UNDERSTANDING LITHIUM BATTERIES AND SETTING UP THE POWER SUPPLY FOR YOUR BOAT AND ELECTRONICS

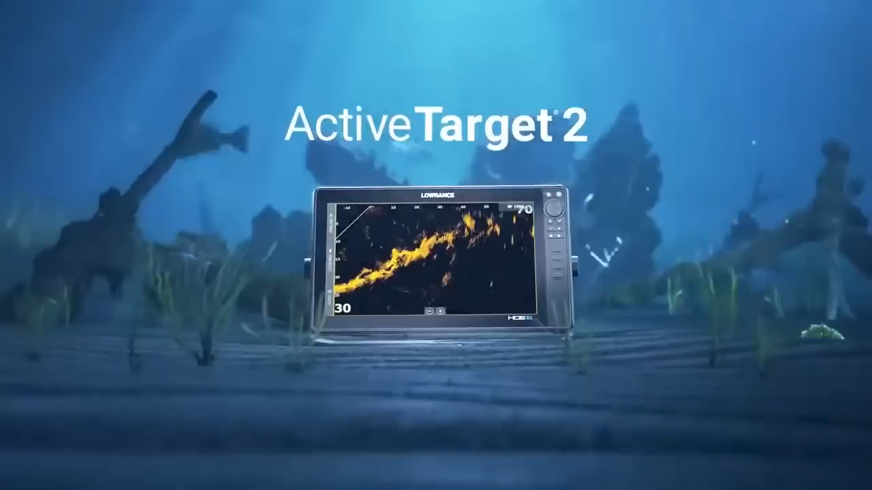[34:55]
Watch fish reacting to your lure live with Active Target 2.
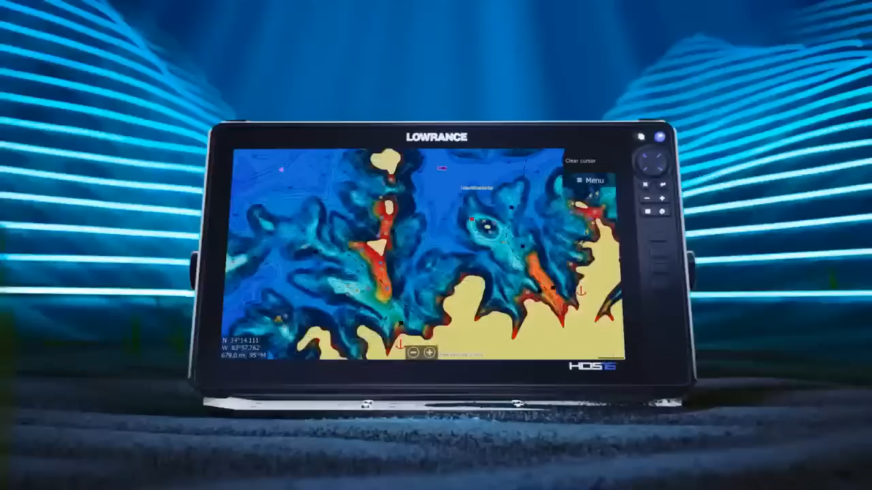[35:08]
Find the richest fishing spots with Seamaps charts.
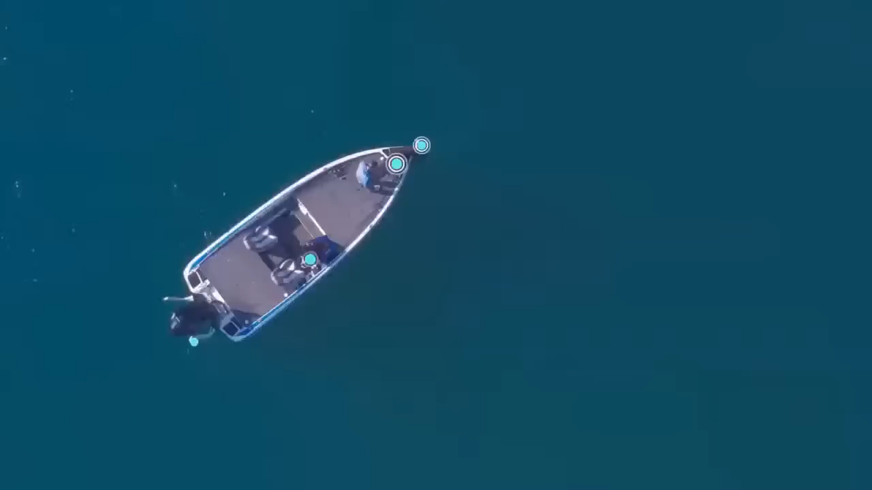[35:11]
Take full control of your boat with the ultimate fishing system.
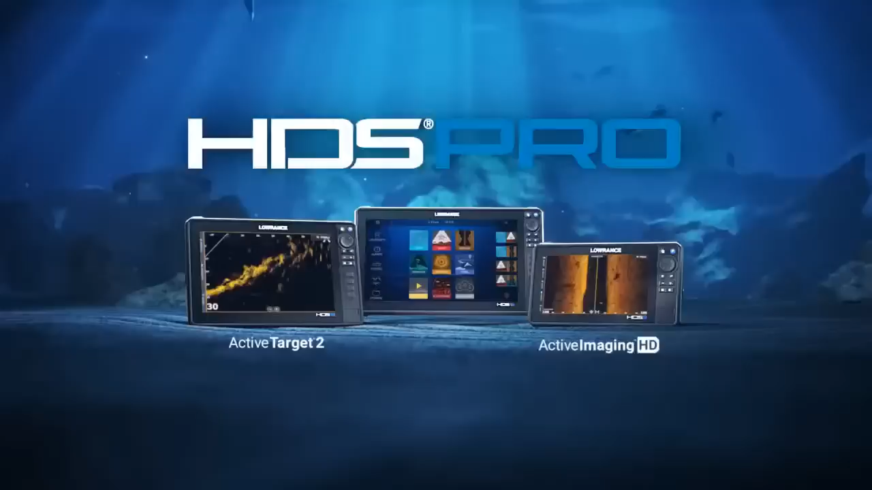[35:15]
HDS Pro. The more you see, the more you catch.